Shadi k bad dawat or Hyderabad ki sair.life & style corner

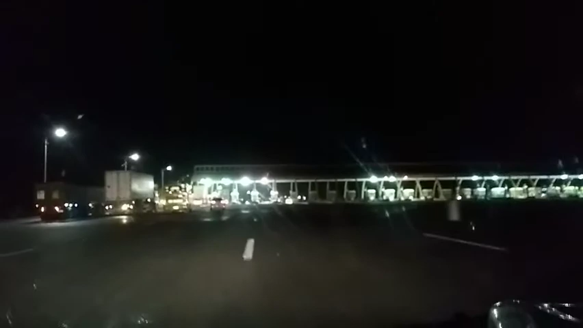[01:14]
तो यहाँ पर जो है ये टोल प्लाजा आ गया है और बड़ा मज़ा आ रहा था सफ़र में और मैं थोड़ा सा सो भी गई थी,
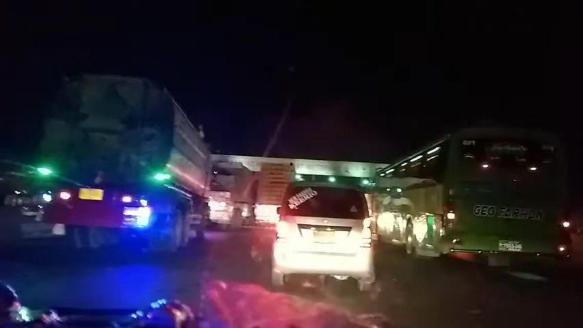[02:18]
और थोड़ी सी जो है वो थकन भी हो गई, बट सबको पता है कि इस तरह सफ़र में थकन तो होती ही है। तो अब जो हम हैं दोबारा से स्टार्ट हो गया है, निकल गए हैं वापस टोल प्लाजा से और अब हम जा रहे हैं ये
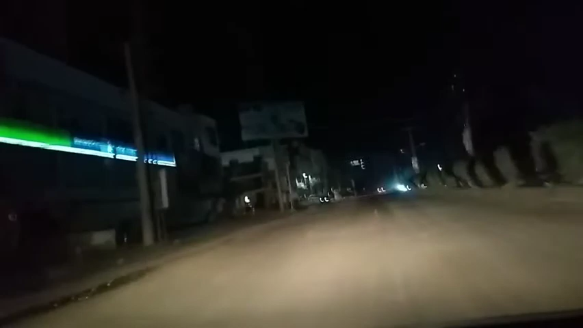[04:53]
थोड़ा सा कंजस्टेड जो है वो ये सिटी लगा लेकिन बहुत अच्छा था और कराची ही जैसा था ये भी।